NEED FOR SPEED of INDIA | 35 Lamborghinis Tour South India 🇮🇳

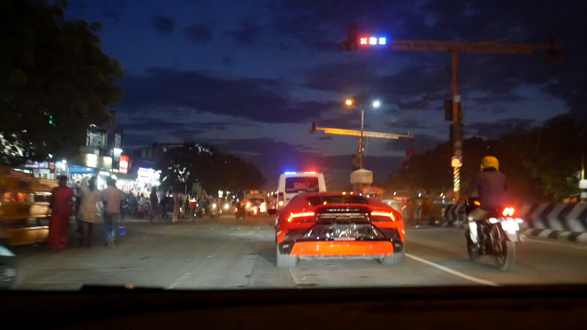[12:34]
This is dope, man. Get the signal open for us. Please try and stick to the convoy so all of us can clear the signal together.
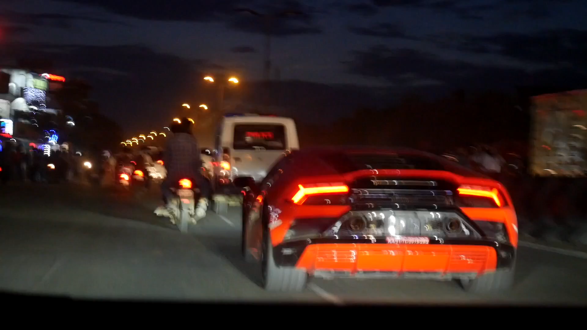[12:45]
Roger that, sir. We're on the way, folks. We're almost at the hotel.
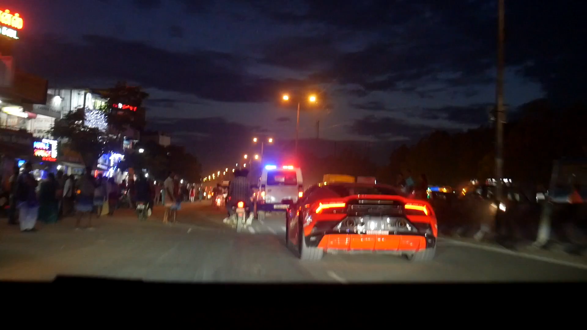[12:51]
This has been an amazing day. Yes, sir. We have arrived to the hotel, folks.